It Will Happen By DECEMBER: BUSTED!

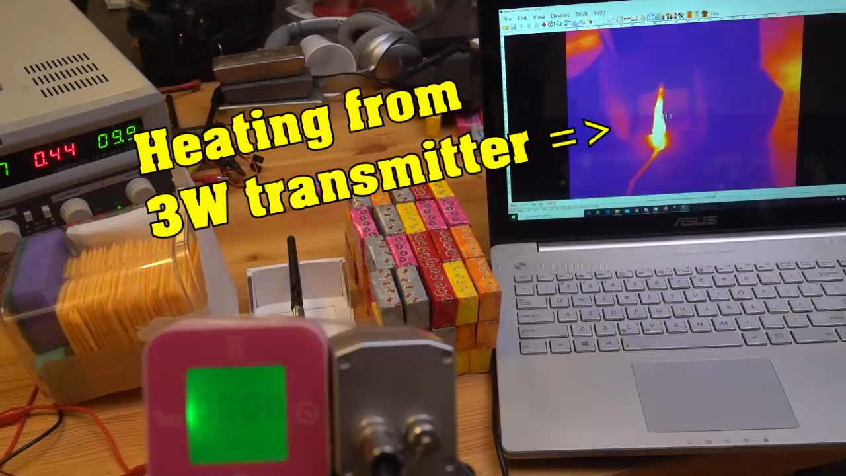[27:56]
modest heating how modest well sunlight is about a thousand watts
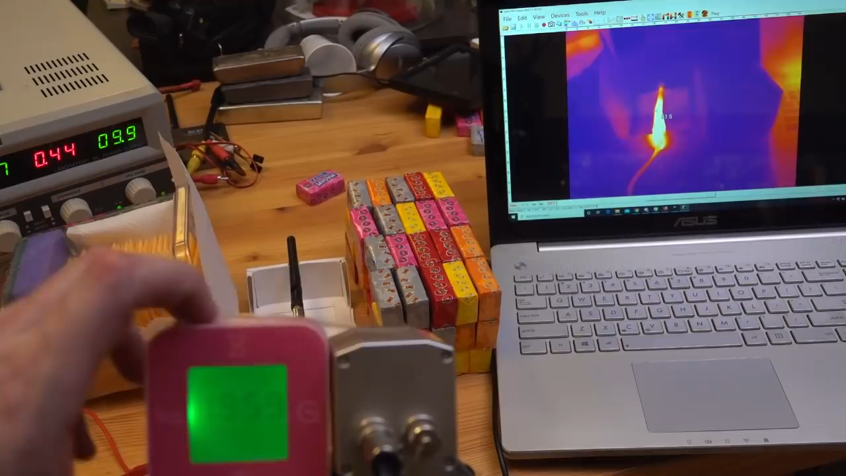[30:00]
anything you can get from exposure to these wi-fi signals is a very very modest heating you know we're talking one thousandth
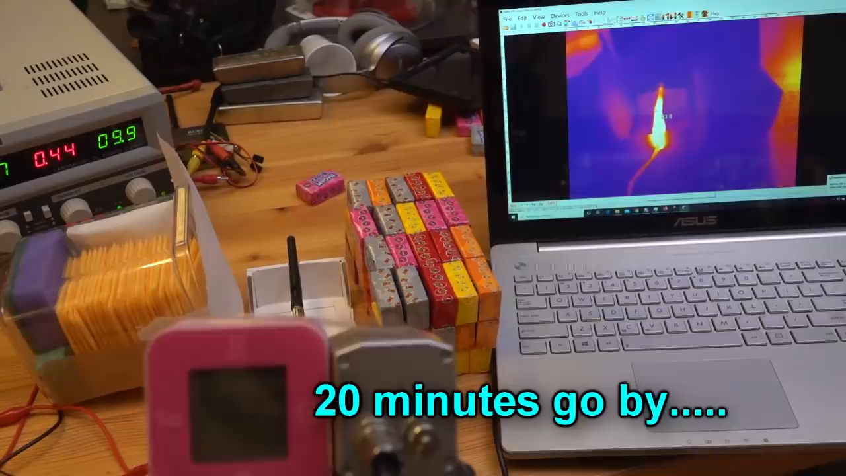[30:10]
of the heating that you would get from sunlight tops so the penetration of the 5g is oh yeah you
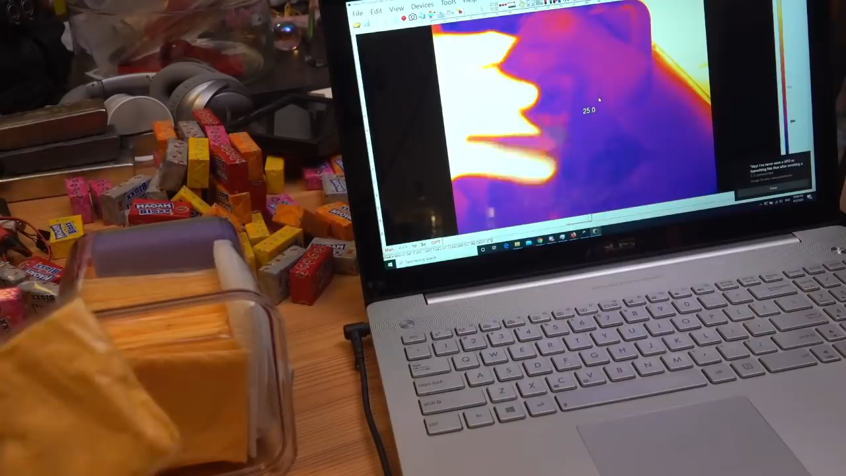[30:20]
see him he's actually been cooked look at that i've actually heated a piece of cheese up by about one degree celsius over half
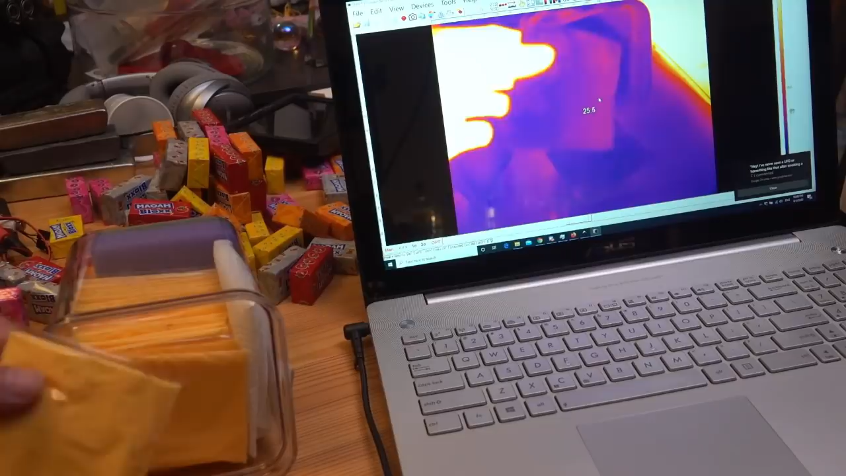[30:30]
an hour meanwhile if i let go of it you will see that uh uh my fingerprints will do that in seconds it allows for calcium